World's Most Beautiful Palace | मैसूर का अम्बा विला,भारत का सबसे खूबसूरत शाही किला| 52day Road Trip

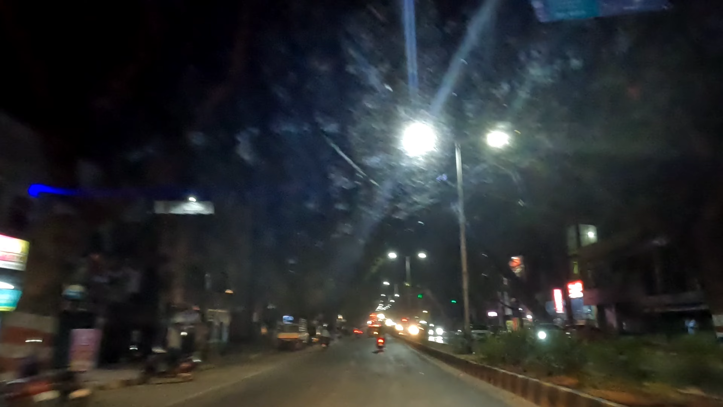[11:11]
लाइटिंग देखने के लिए हमें एक घंटा और वेट करना पड़ा क्योंकि 6 बजे हम लोग अंदर तो देख के आ चुके थे। तो अब जाके देखते हैं डिनर में क्या करेंगे।
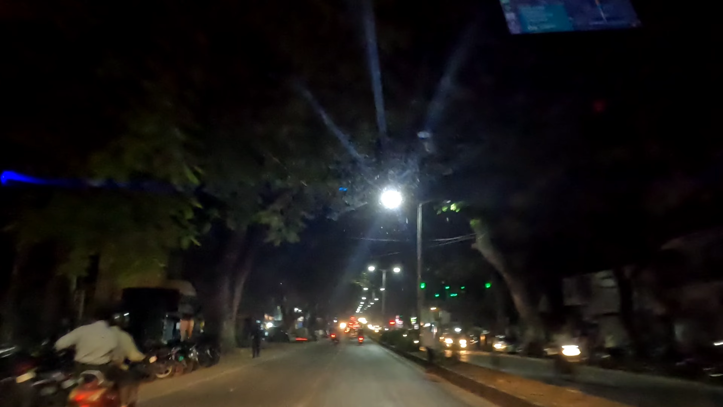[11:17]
यहाँ ट्रैफिक दिल्ली की तरह तो खैर नहीं है, लेकिन है काफ़ी ट्रैफिक यहाँ पर।